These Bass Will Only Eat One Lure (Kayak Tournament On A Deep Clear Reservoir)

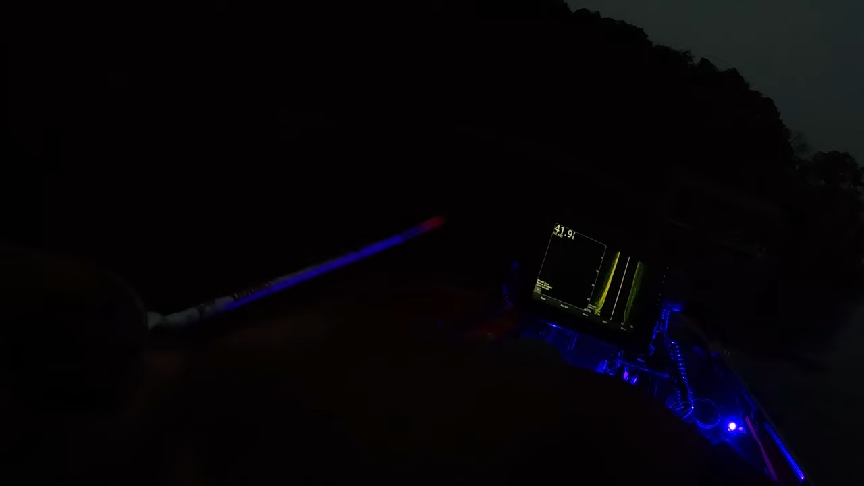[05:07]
Like, you're going to have to fish for them today. They were saying like the 70-inch limit would win. 70-inch? Four fish limit. Well, it is four fish.
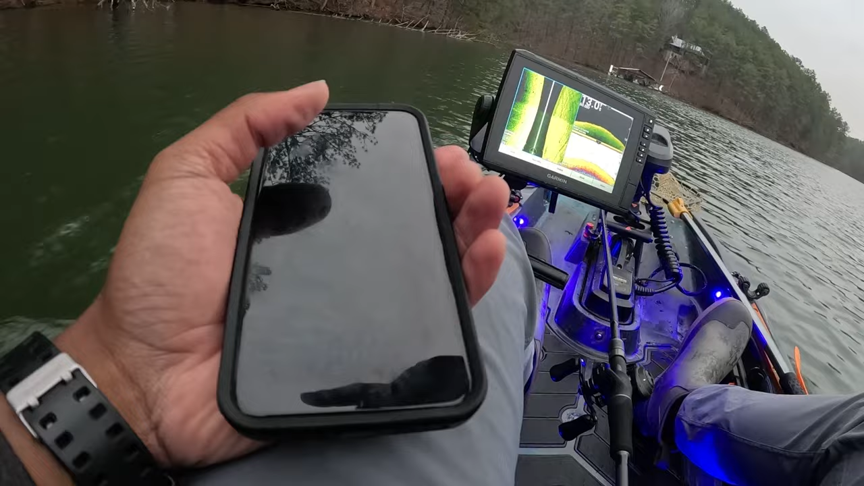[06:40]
I saw a couple fish busts back there. I've seen maybe like four fish on the fish finder, so I'm not really sure where the fish are going to be at. Also, the wind's blowing in my face, so that kind of goes against my number one rule of you want the wind kind of blowing up against your back whenever you're fishing. You want it kind of blowing into the pocket, not out of the pocket. I'm not really seeing too much. That excites me.
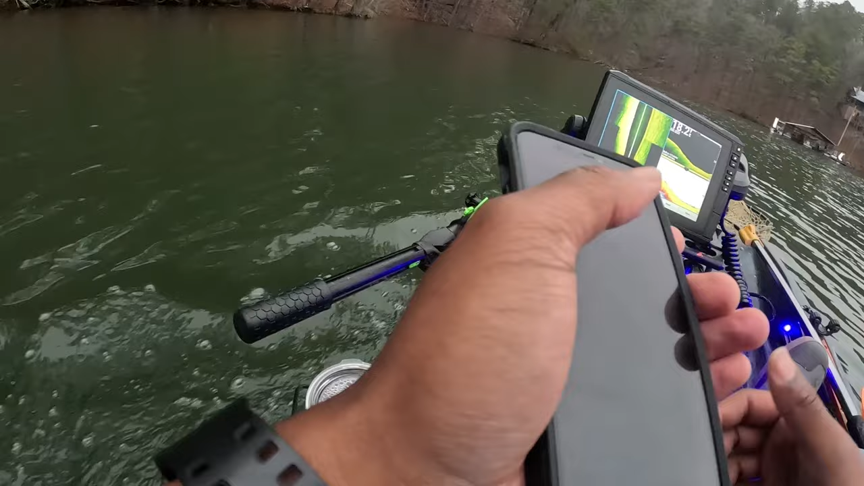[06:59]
I'm going to fish since I'm over here, but we're not going to spend too much time over here. I'm going to try to bounce around. I'm about to check the app.
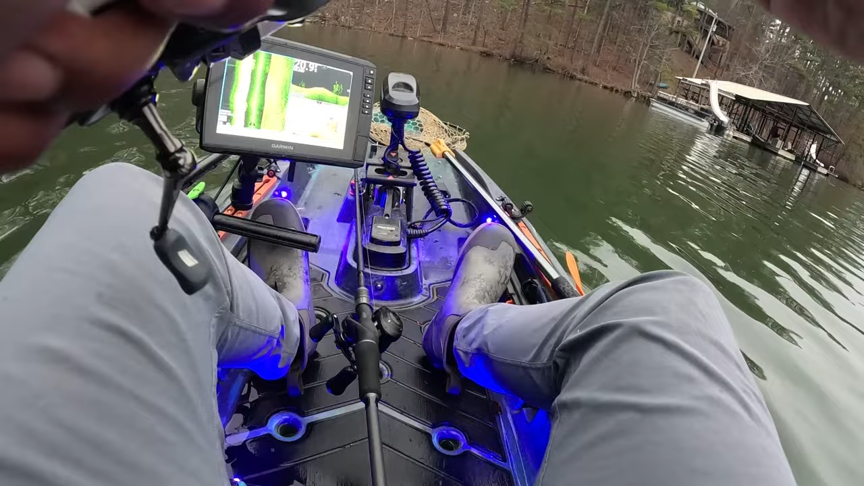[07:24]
The first two big dots I saw, I'm pretty sure those were striped because those dots were huge, and I was going pretty fat. The dots kind of correlate with your kayak speed, so if I go over a two-pounder slow, it could look like a five-pounder if I was going fast. You know, so it's kind of like a, there's a direct correlation to the size of the dot and your speed.
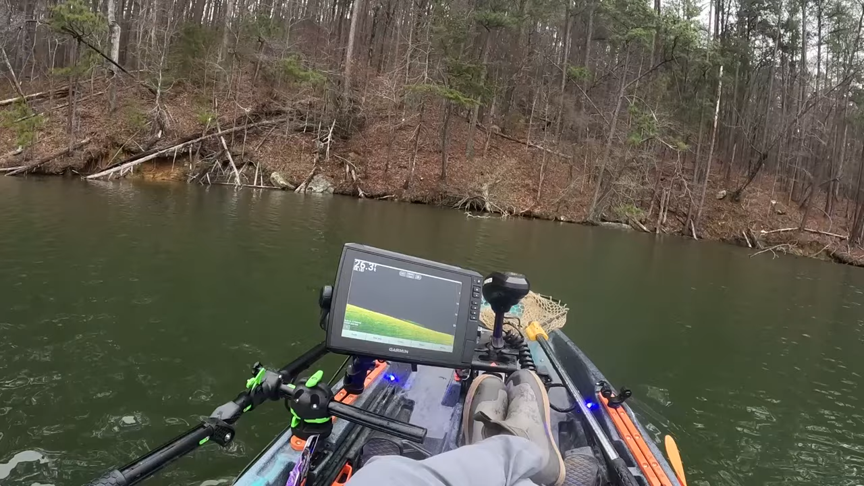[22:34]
oh that's a small one that one's definitely not gonna help
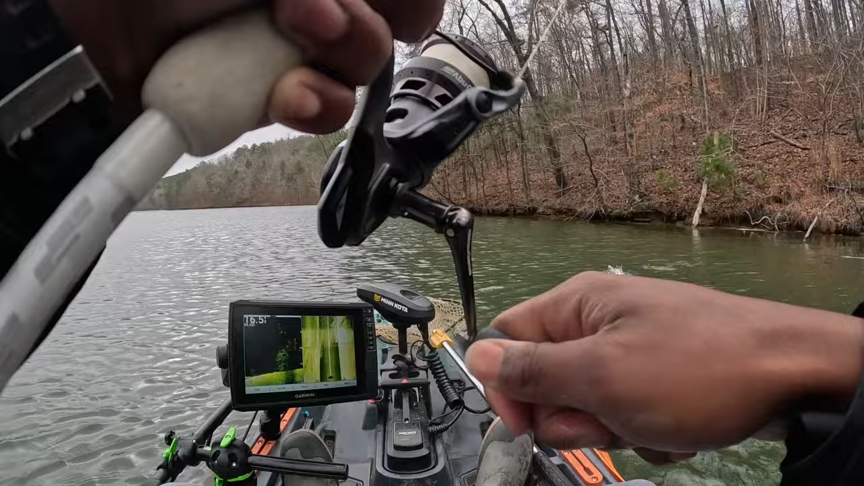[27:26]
oh not a big one but it's a fish it's an upgrade
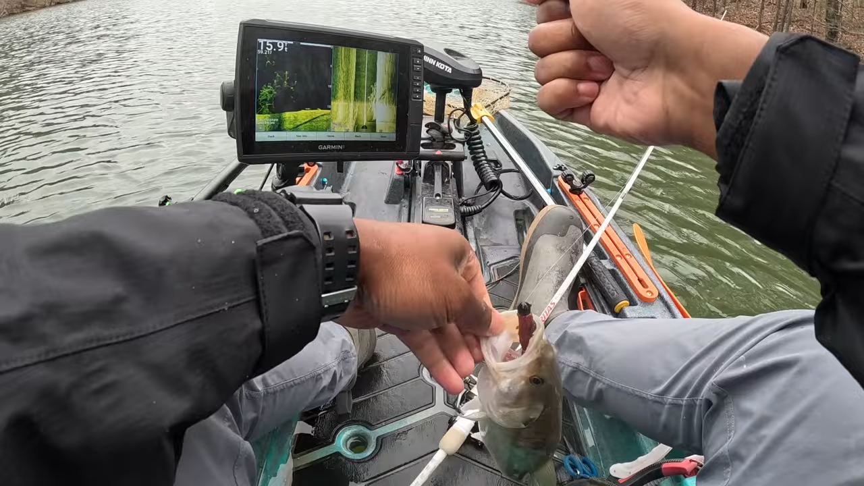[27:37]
okay throw the net rig throw the net rig throw the net rig that's definitely an upgrade it'd be nice if it was 14 inches but i think it might be like 13.